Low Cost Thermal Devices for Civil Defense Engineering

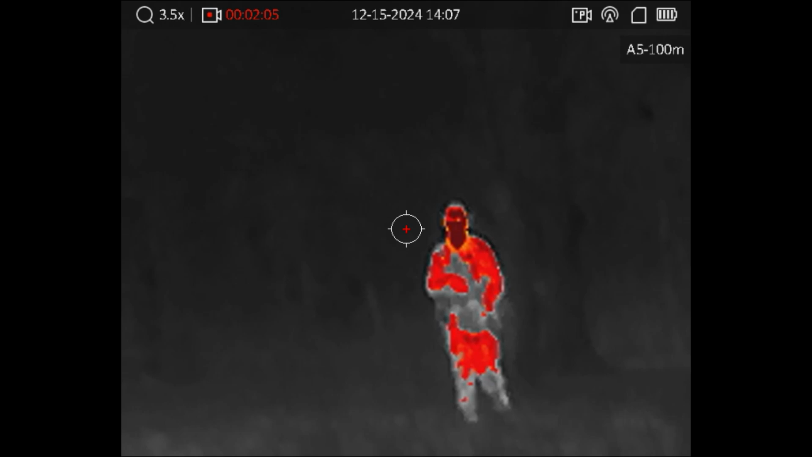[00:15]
the proliferation of cheap thermal devices are transforming the threat landscape of conflict zones they basically undo all your carefully applied
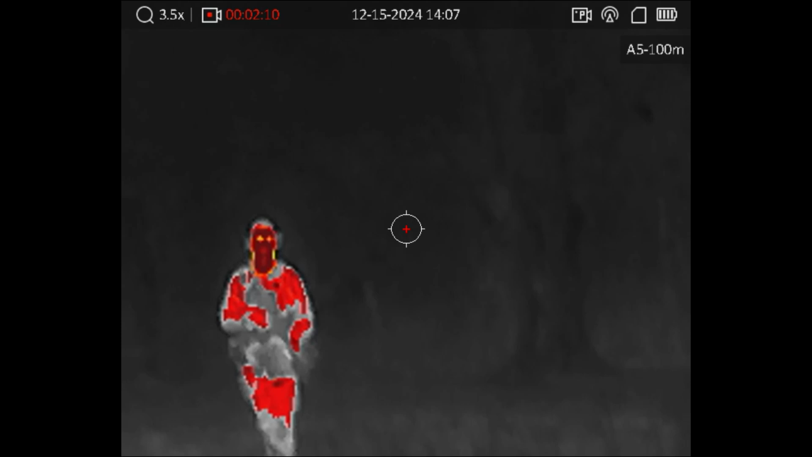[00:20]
camouflage and make you glow up with direct line of sight they are becoming
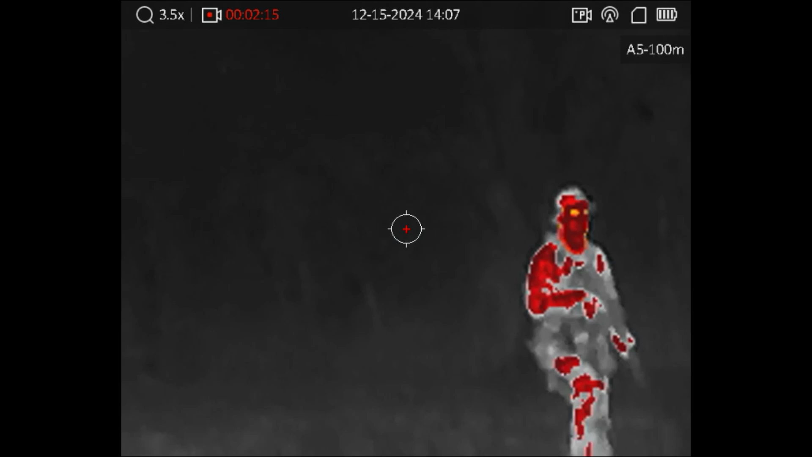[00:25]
a very attractive option for someone who can't swing even a single tube pvs14
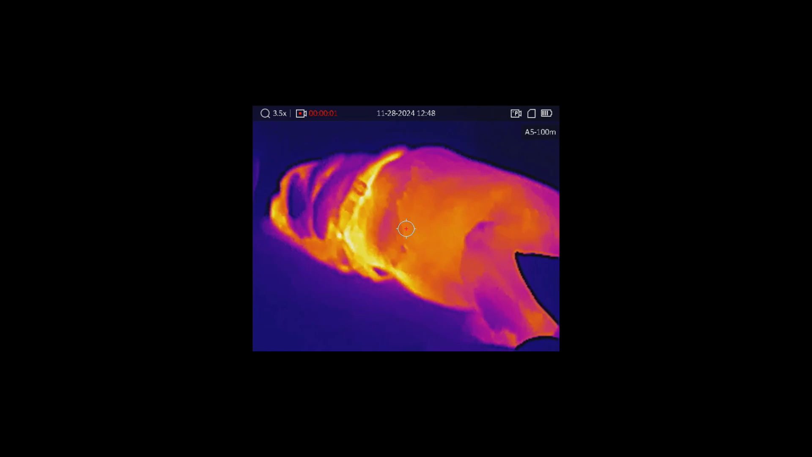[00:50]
sounds terrible is that like watching a 240p youtube video well
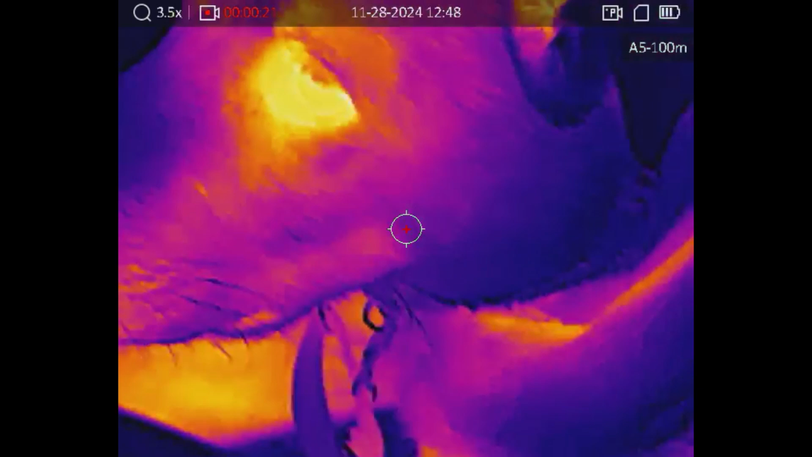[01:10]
resolution graphics aren't necessarily the whole enchilada with these
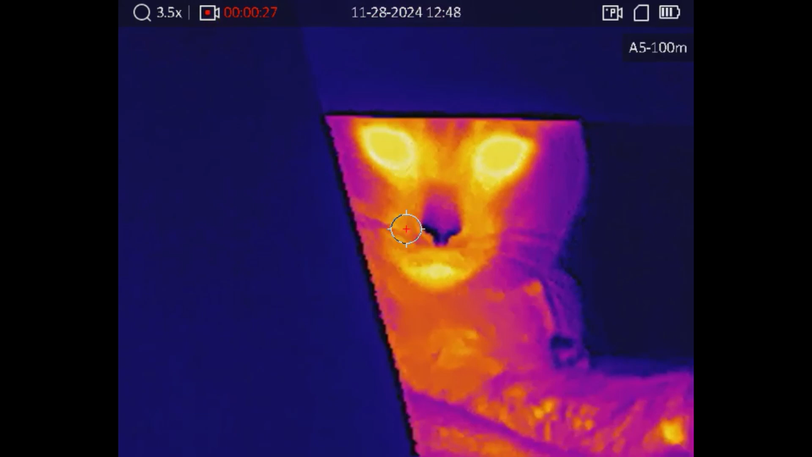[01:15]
thermal optics you're the information you're trying to receive is
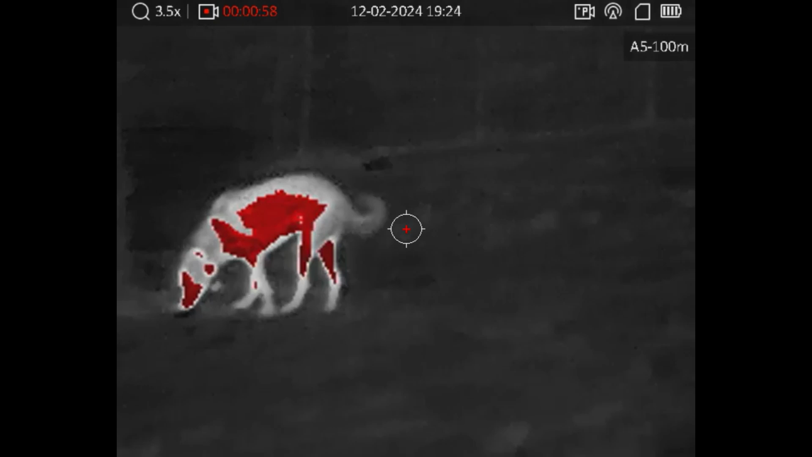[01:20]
is that a human out there or a dog or is that a car or a moose
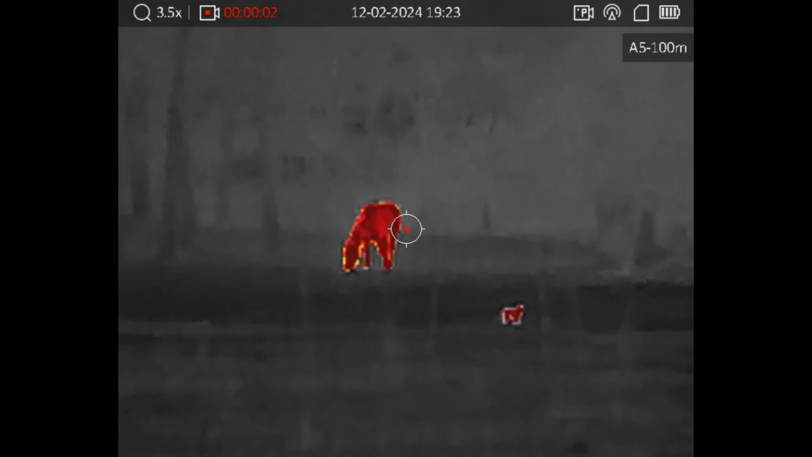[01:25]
it's not is that my friend billy or my friend bob i
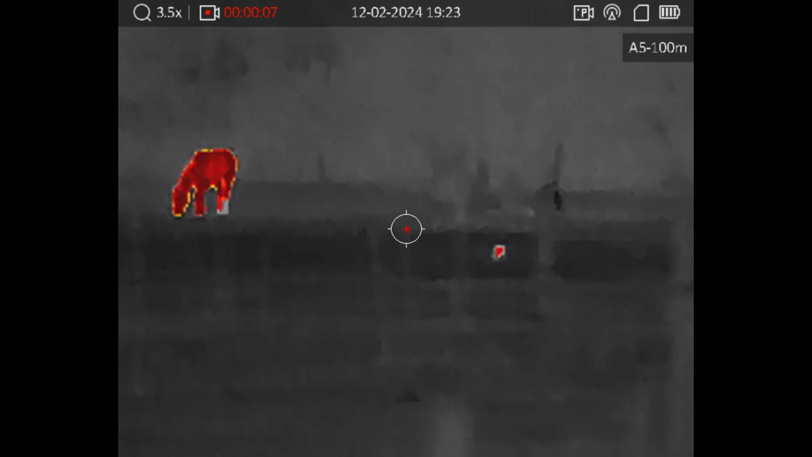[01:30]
mean sometimes at a great range all you're looking for is any heat signature at all
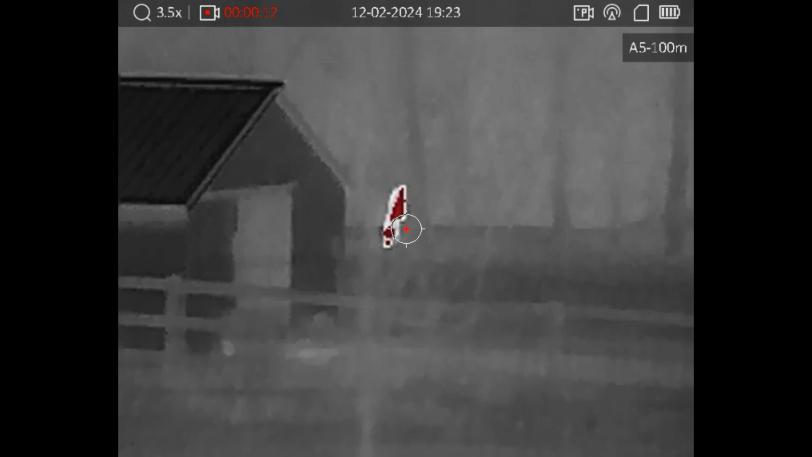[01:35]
and this allows you to identify where the potential threats are so
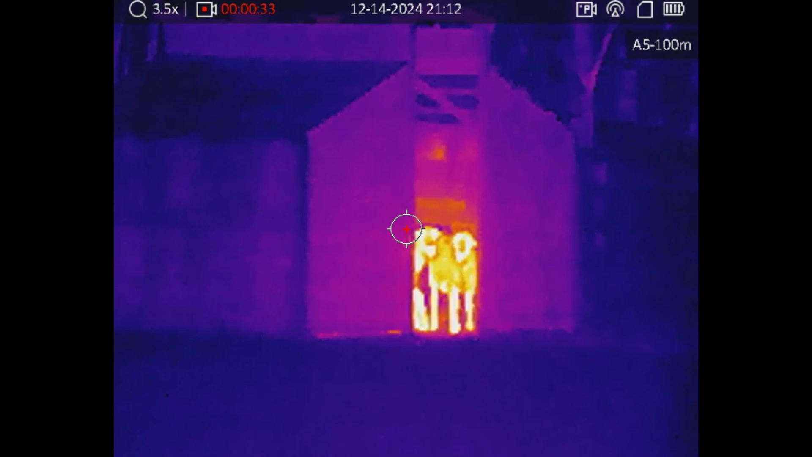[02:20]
body and other room temperature objects they emit light in the long
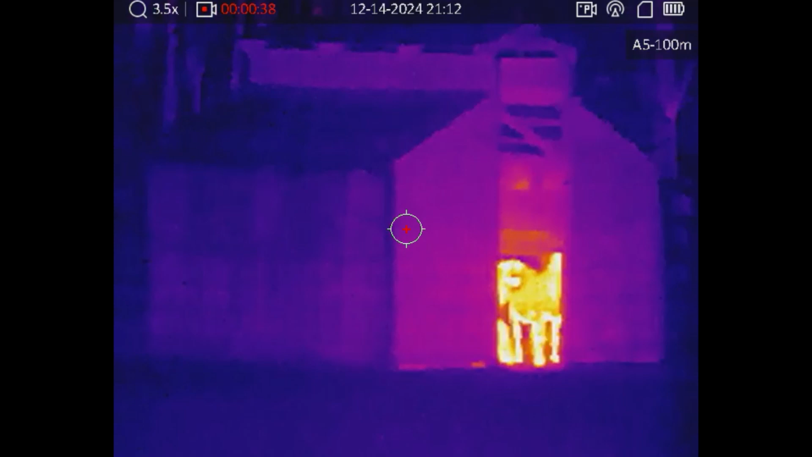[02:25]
infrared wavelength thermal cameras capture this
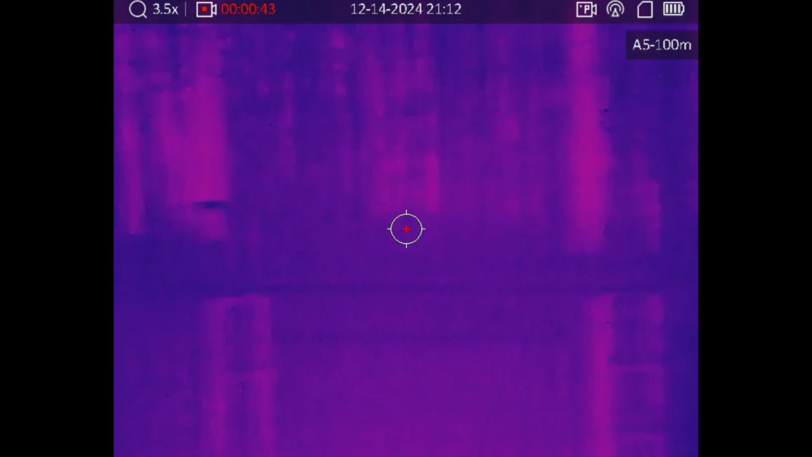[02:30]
radiation and convert it to an image where hotter objects to an image where hotter objects are highlighted
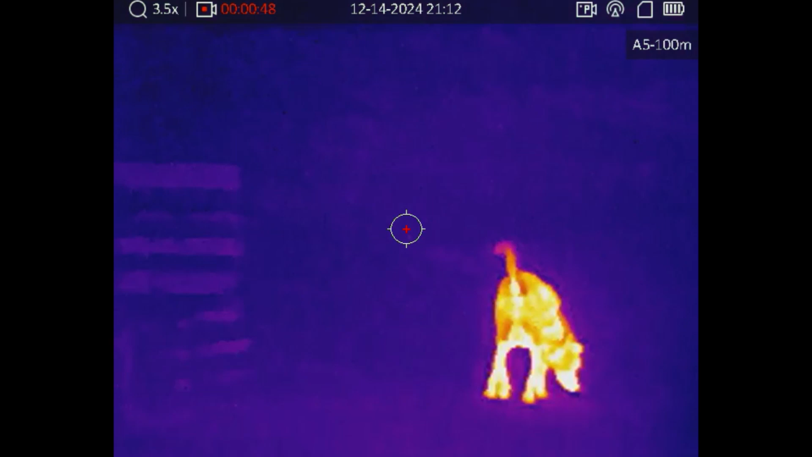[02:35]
this allows you to see in complete darkness provided there is
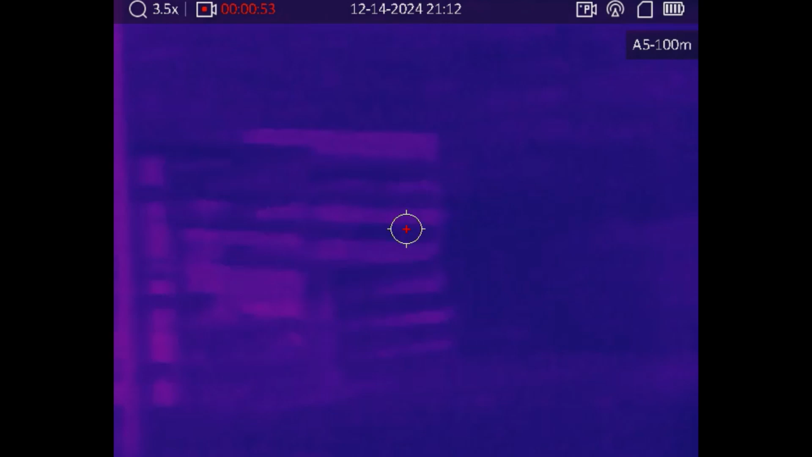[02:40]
thermal contrast between objects that you're looking at
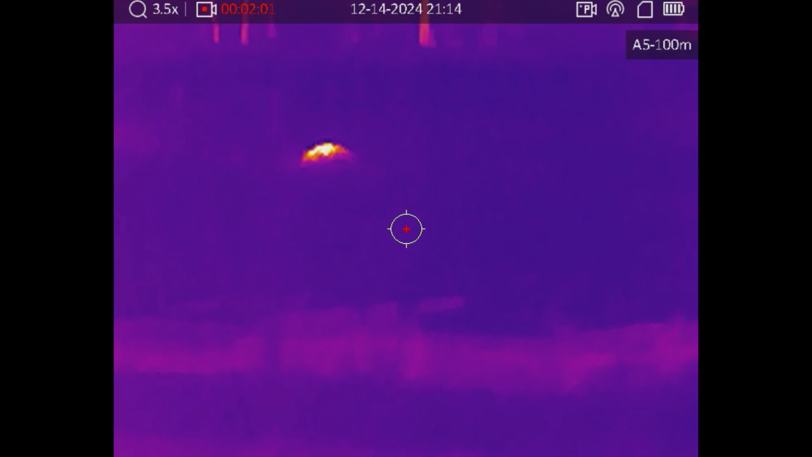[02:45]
this works differently from say night vision devices like the pvs-14 which
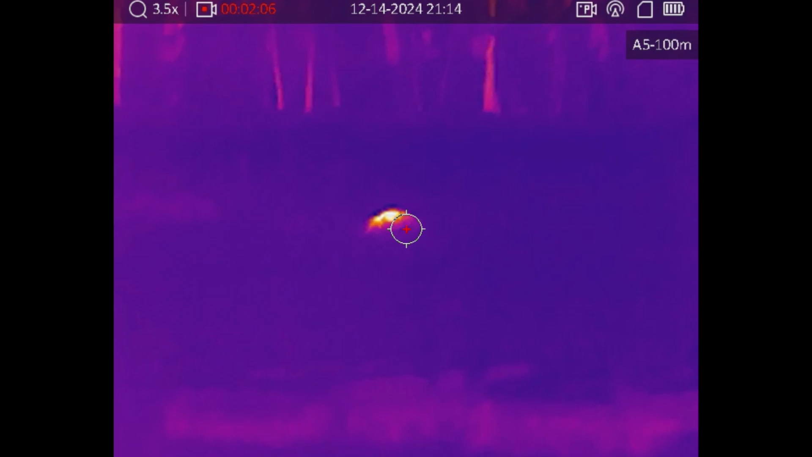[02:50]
do need some ambient light to amplify or else an ir
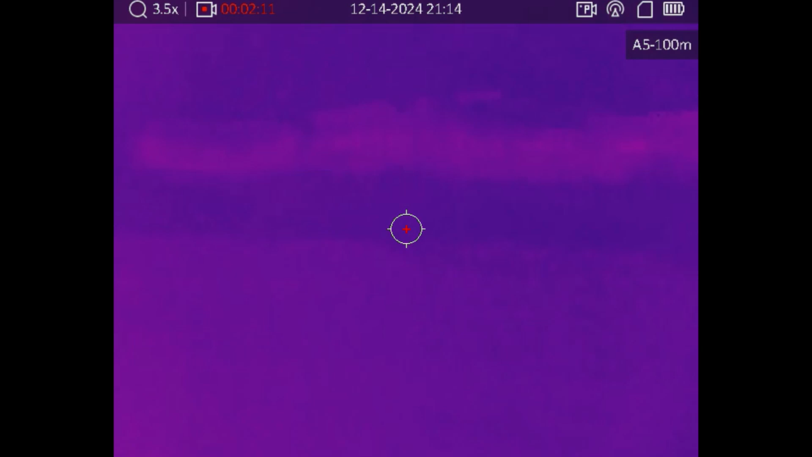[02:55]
illuminator these see in the near infrared spectrum thermals on the
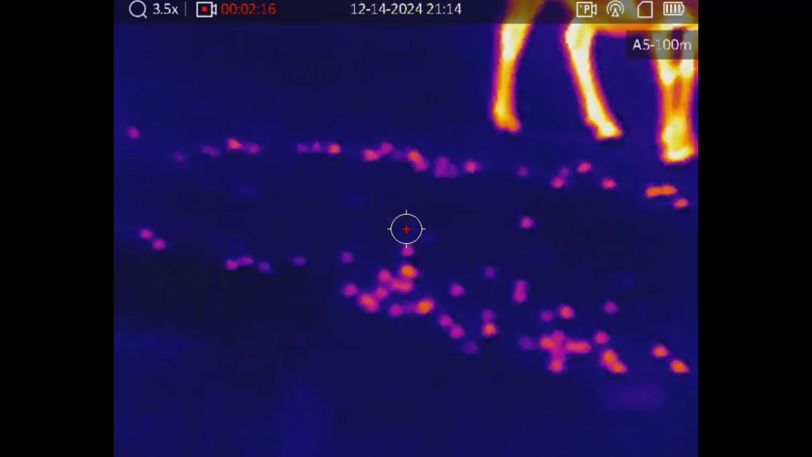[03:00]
other hand are better for seeing through smoke or fog and detecting
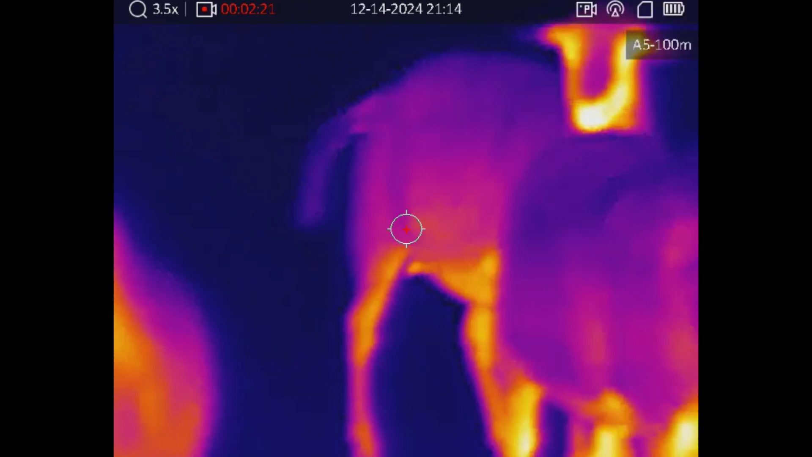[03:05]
body heat at great range in complete darkness
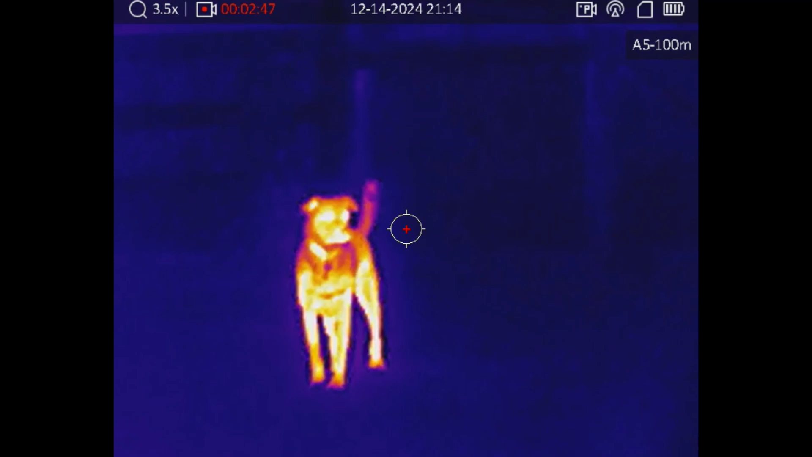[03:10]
nvgs on the other hand are better suited for navigation and maneuvers in darkness
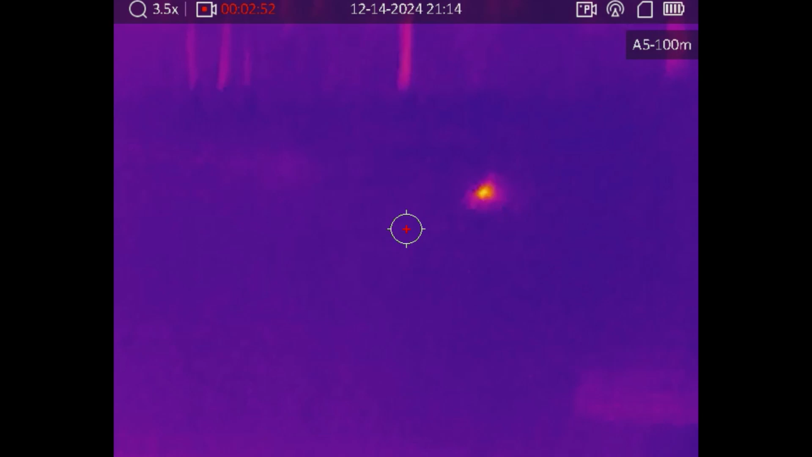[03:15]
as they provide more visual information about your surroundings now